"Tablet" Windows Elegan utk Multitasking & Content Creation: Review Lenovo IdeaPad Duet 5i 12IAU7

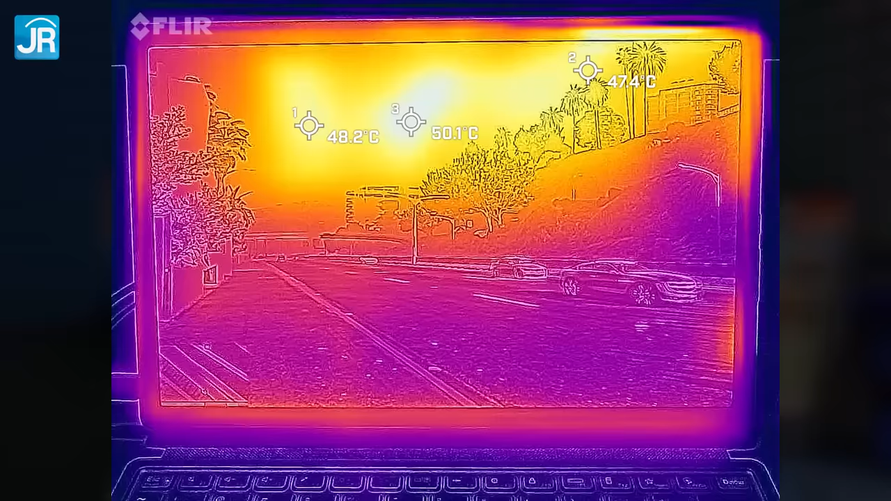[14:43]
suhu bisa mencapai 49 Dc masih di area yang sama tentunya ini hanya terjadi kalau aplikasi yang di jalankan itu sangat berat sekali seperti saat ekspor video atau main game 3D seharusnya sih, kalau lagi main game 3D itu atau lagi ekspor video kita tidak menggang tabletnya kan? ya, biasanya tinggal begitu saja kalau aktivitas seperti itu sedangkan untuk suhu di sisi belakang saat kami gunakan streaming video Youtube itu cuma sekitar 36 derajat celcius saja jadi tetap nyaman saat
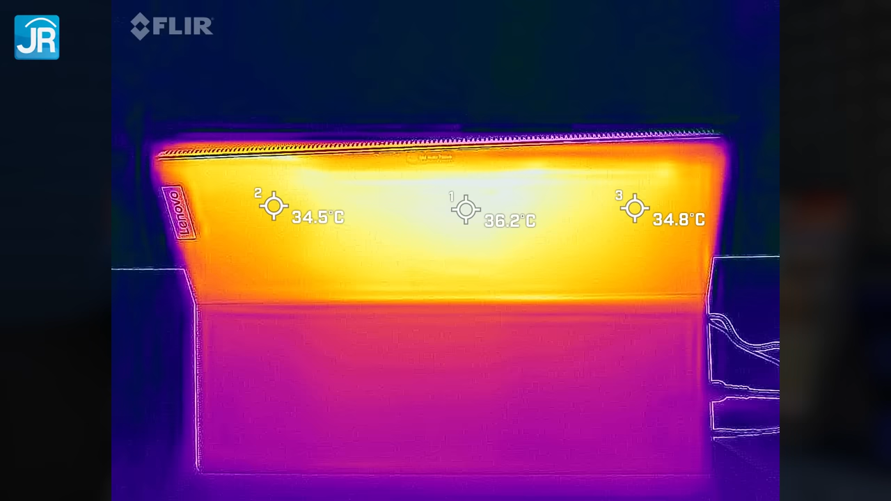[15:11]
kita menonton dan sambil menggang tabletnya tidak ada masalah tentunya kalau permukaan keyboard tidak usah dibahas karena